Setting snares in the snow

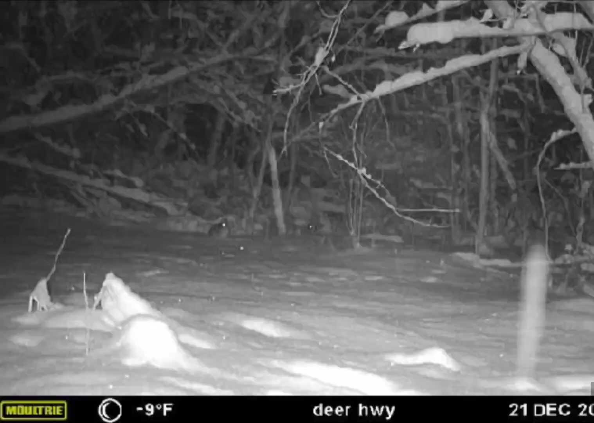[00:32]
running around and uh lo and behold Mr. Old Bobcat came came through